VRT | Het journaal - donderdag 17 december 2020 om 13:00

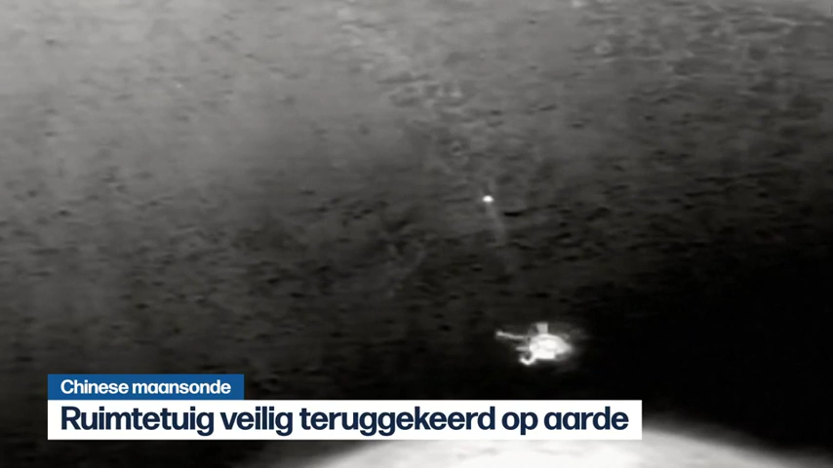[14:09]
De Chinese maansonde Chang'e, die eerder deze maanstalen van het maanoppervlak heeft verzameld, is veilig teruggekeerd naar de aarde.